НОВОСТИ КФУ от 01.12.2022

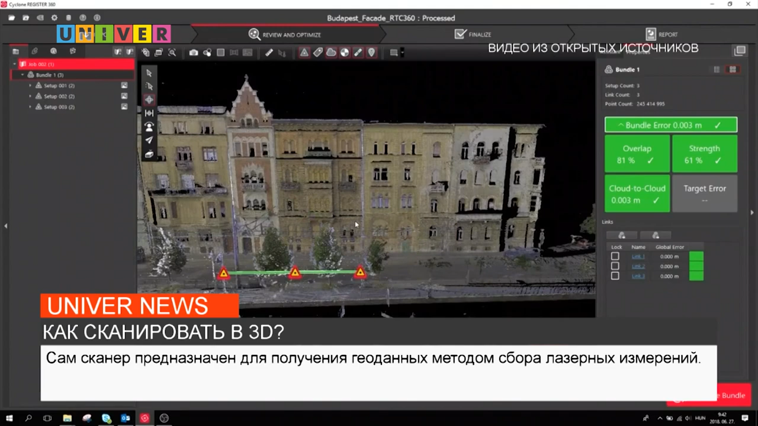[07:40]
То есть точность очень высокая, погрешность очень маленькая. Сам сканер предназначен для получения геоданных методом сбора лазерных